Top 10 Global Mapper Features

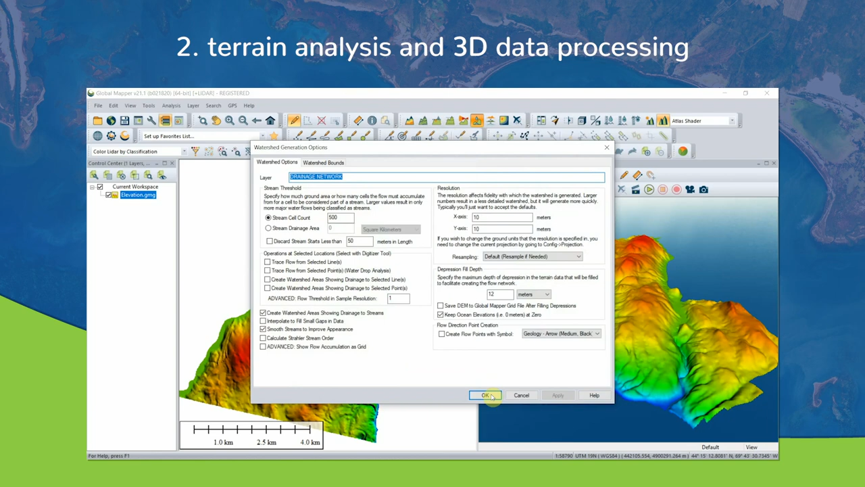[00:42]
and customized gridding and terrain creation, contour generation, and much, much more.
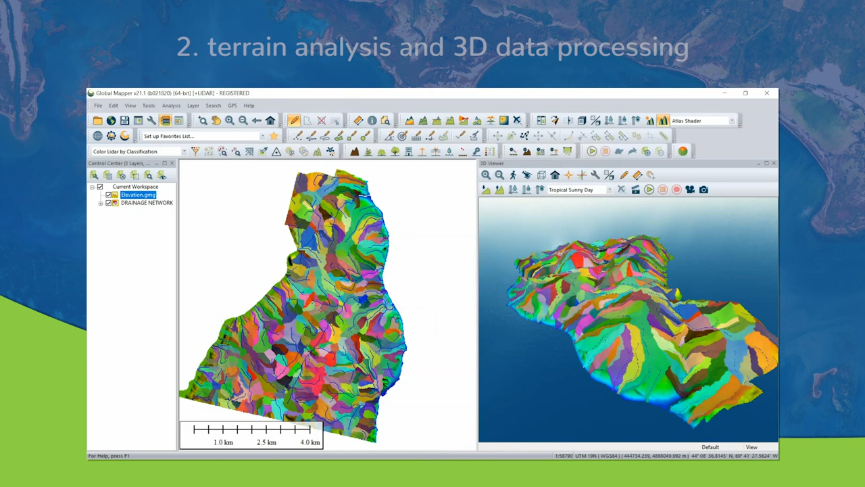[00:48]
Number three, advanced point cloud and LiDAR processing capabilities.
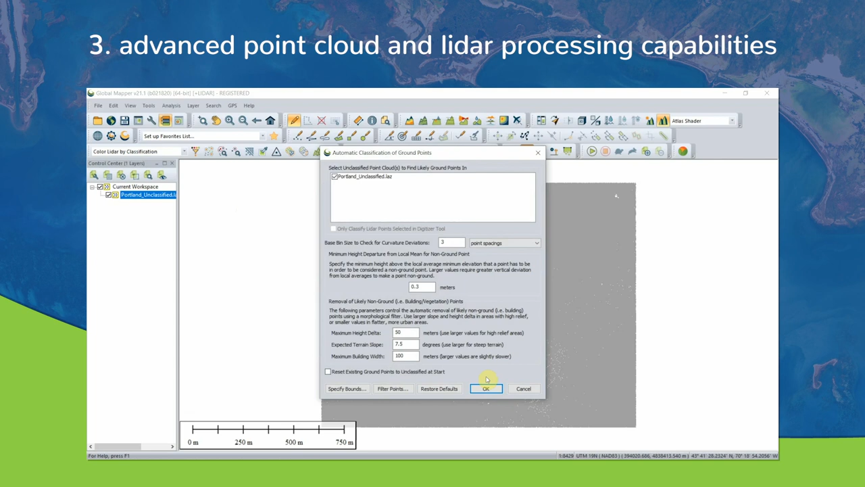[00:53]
The LiDAR module is an optional add-on to GlobalMapper that provides advanced point cloud processing tools,
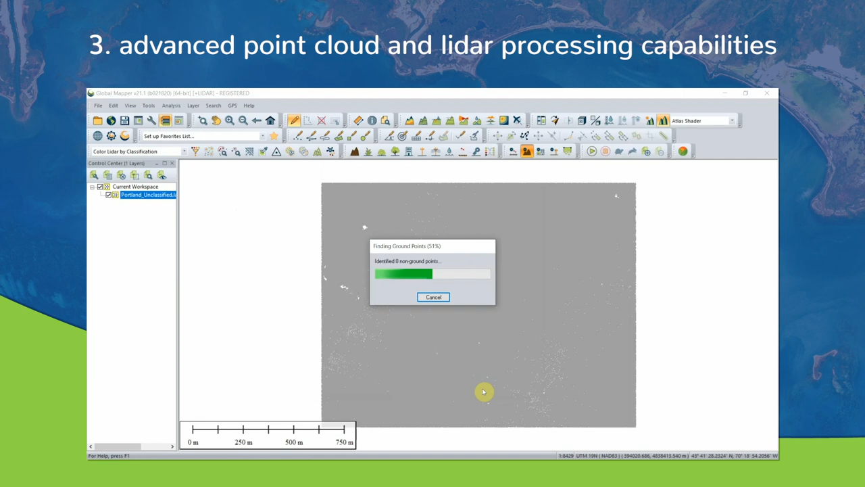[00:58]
including pixels to points for photogrammetric point cloud creation from overlapping images from drones or UAVs. It also includes automatic point cloud classification, feature extraction, terrain hydro flattening, and much, much more.